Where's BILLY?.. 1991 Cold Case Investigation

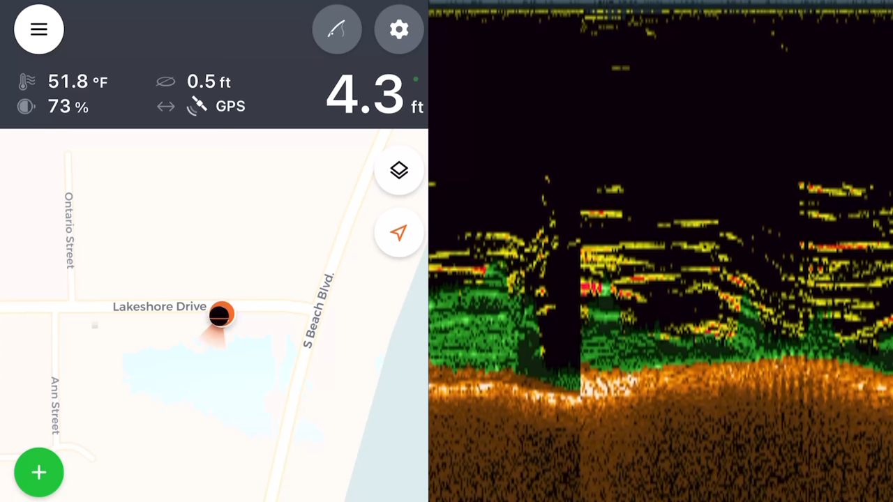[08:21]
On screen: depth 4.3 ft, water 51.8°F
the world and it shows the depth so you're currently at four feet right there oh okay I'll reel it in yeah so
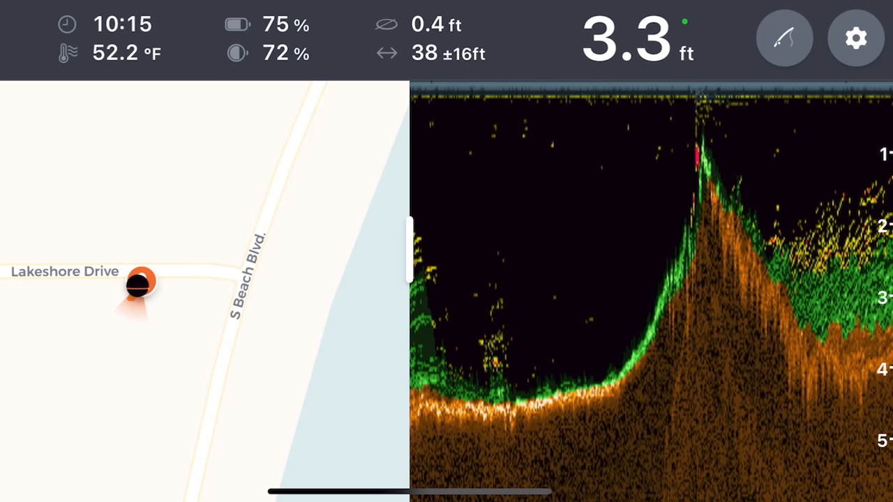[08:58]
On screen: depth 3.3 ft, water 52.2°F
so yeah three and a half feet there
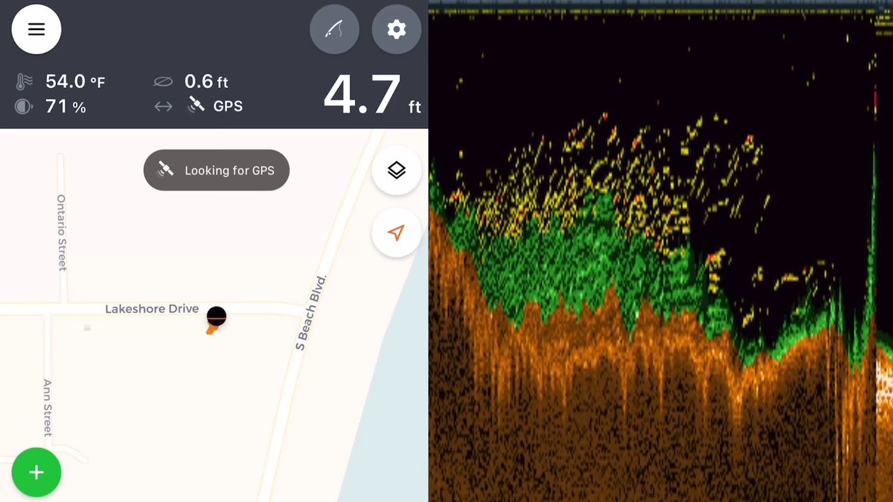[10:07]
On screen: depth 4.7 ft, water 54.0°F
coming up on five feet so it could it could get deep enough but yeah right on this side like I said I couldn't see the bottom yeah yeah you're at five feet even right there now the one thing to keep in mind also this is not side scan this is just down imaging only
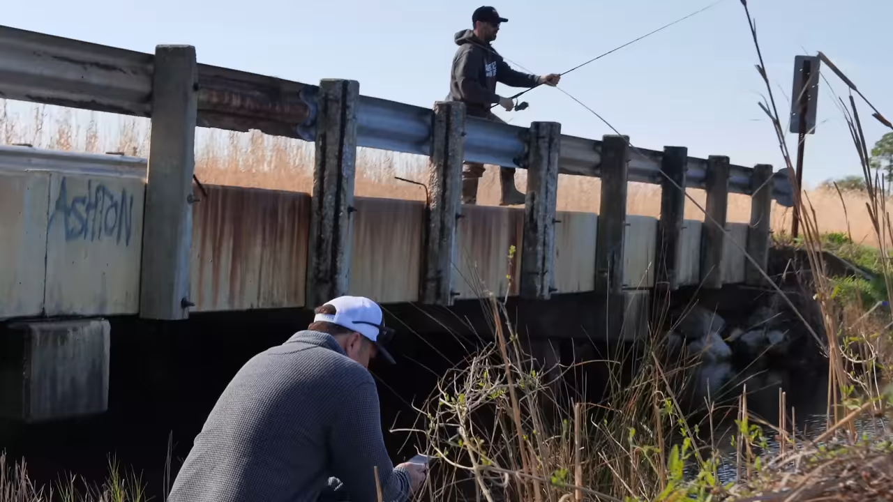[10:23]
yeah so you have to be right over your target so the big thing that we're using this for is to identify if we have a pocket that's deep
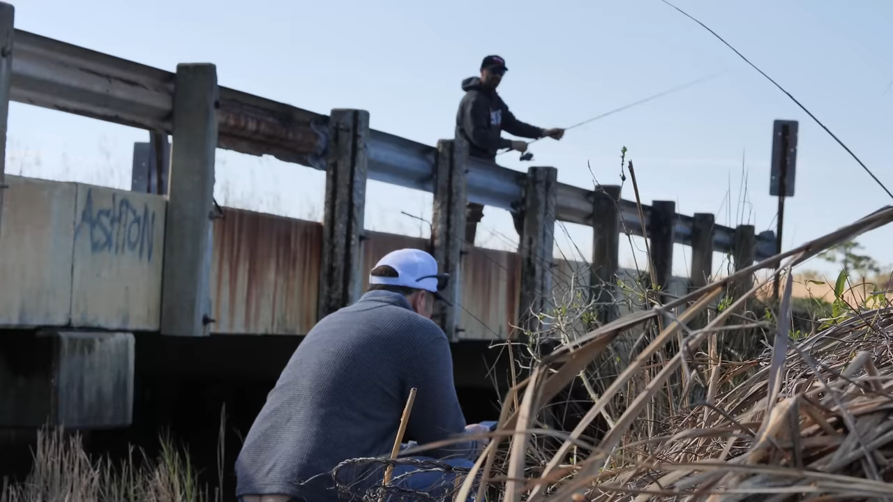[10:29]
enough that we need to then get regular sonar into okay or you just have to cast to make sure that you're covering you know every three feet or so as you come across it
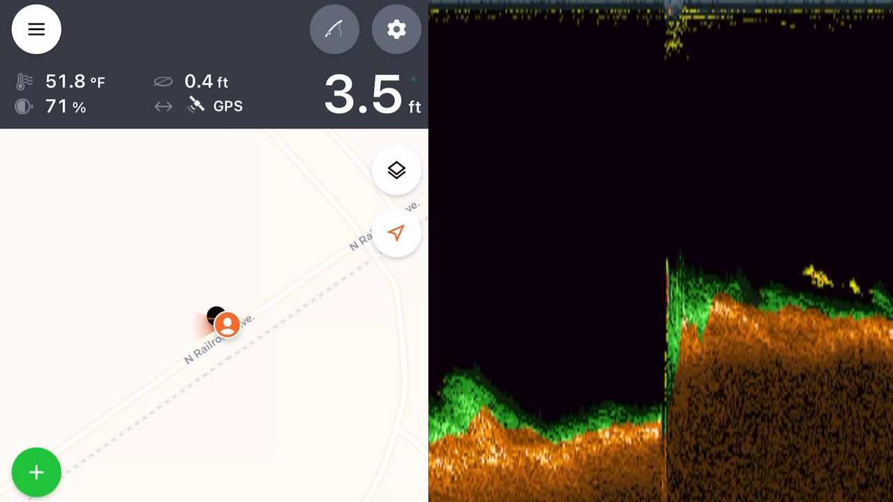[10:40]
On screen: depth 3.5 ft, water 51.8°F
I'll go right right there you're only at three and a half feet okay so way too shallow there let it just uh drift underneath the uh bridge okay
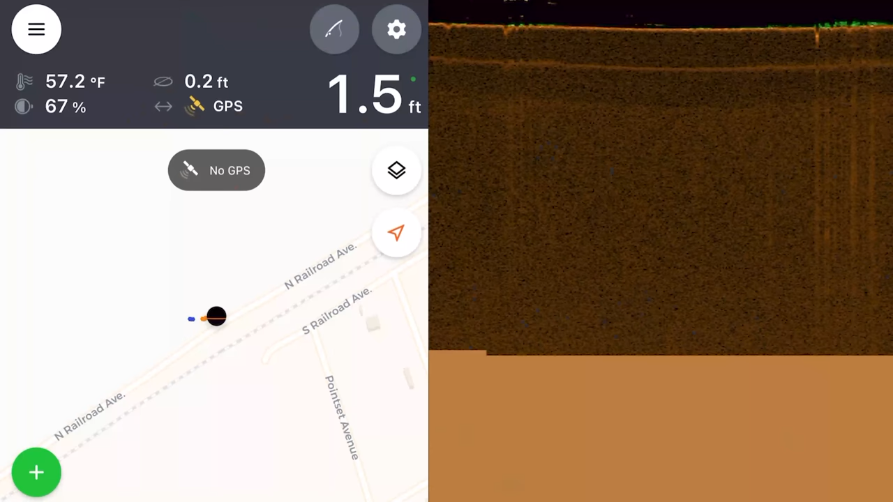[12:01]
On screen: depth 1.5 ft, water 57.2°F
you're a foot and a half deep right there only yeah
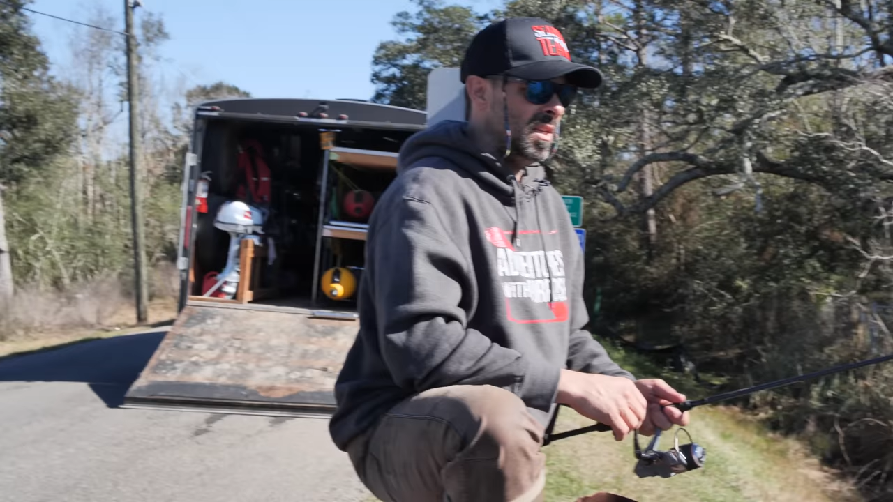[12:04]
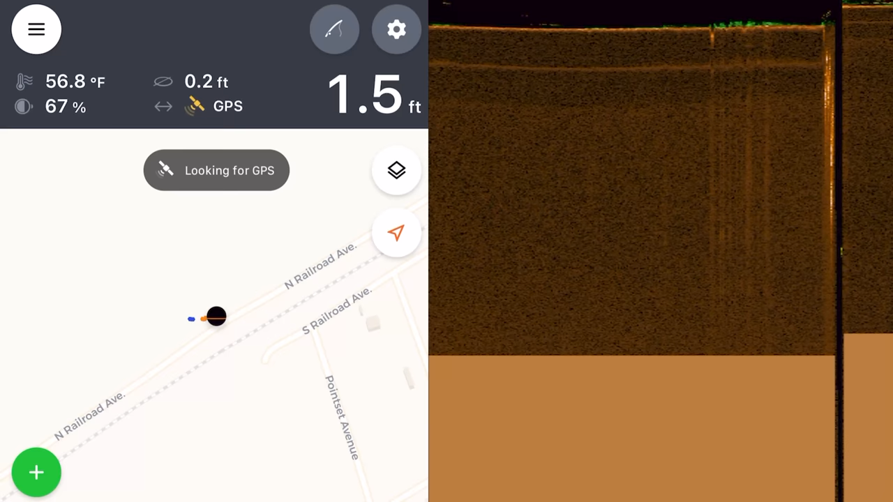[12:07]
On screen: depth 1.5 ft, water 56.8°F
yeah shallow hole okay all right
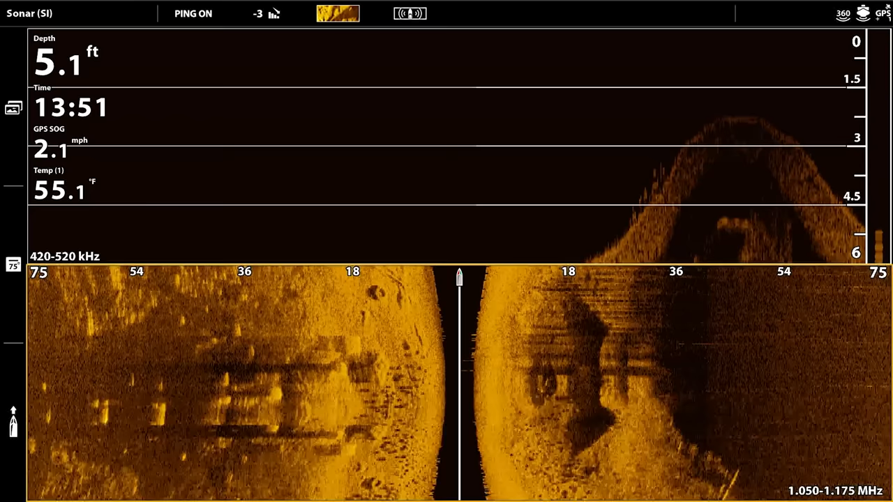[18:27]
On screen: depth 5.1 ft, water 55.1°F, speed 2.1 mph
did pick up a tire though did you see that yeah i got a tire a couple tires
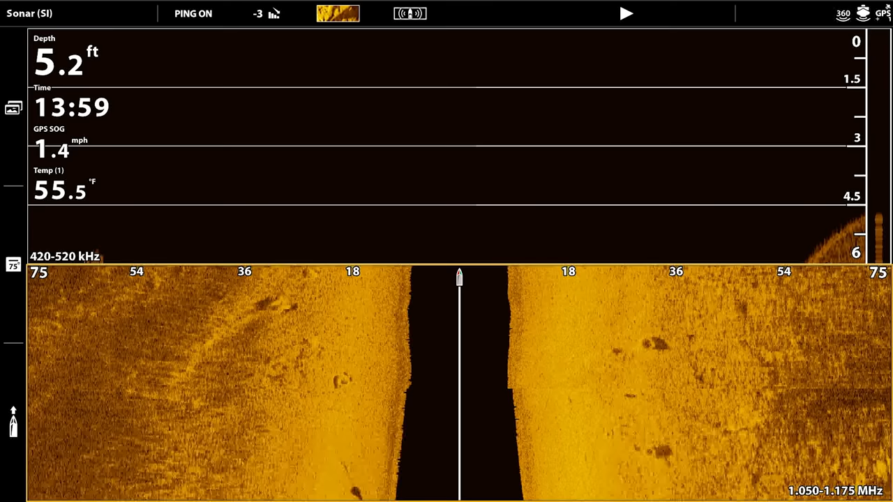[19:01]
On screen: depth 5.2 ft, water 55.5°F, speed 1.4 mph
it looked like four four thing right there look at that possibly there's at least two yeah you're 22 feet apart i think it's a big stretch but i'll go over it some more for you
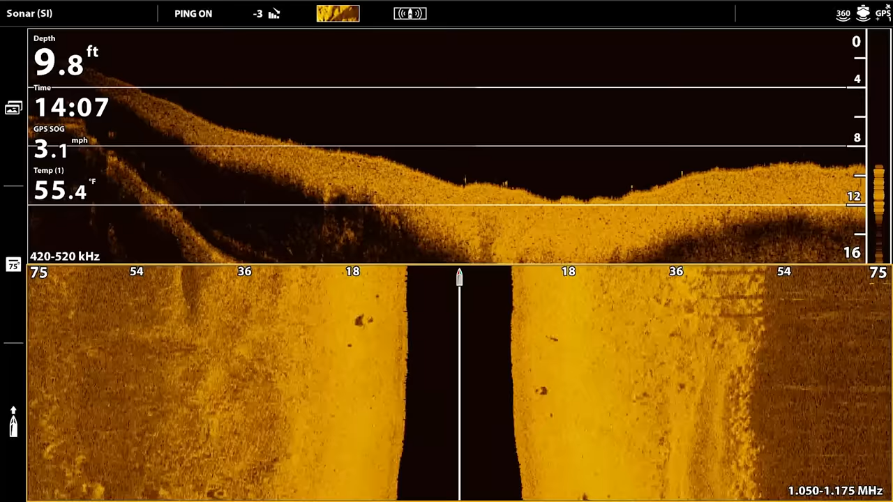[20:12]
On screen: depth 9.8 ft, water 55.4°F, speed 3.1 mph
with like two tires around it with a little something kind of goes like that
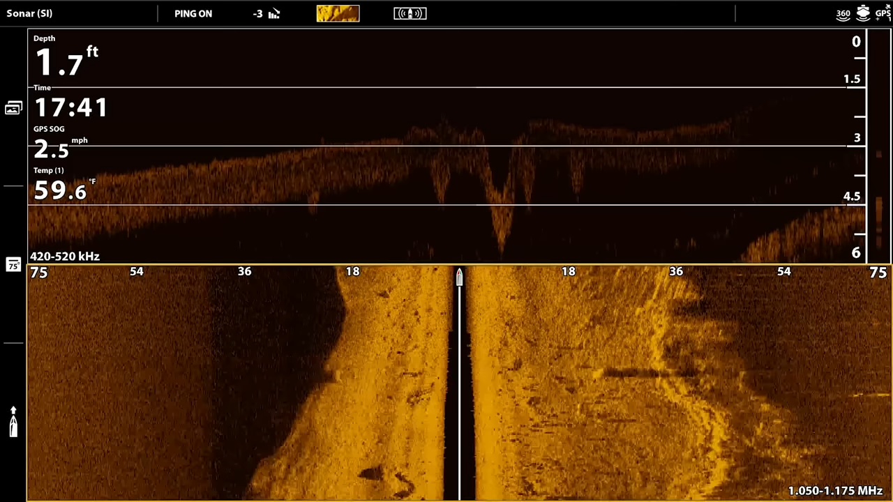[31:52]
On screen: depth 1.7 ft, water 59.6°F, speed 2.5 mph
like i might even bottom out it's getting so shallow foot and a half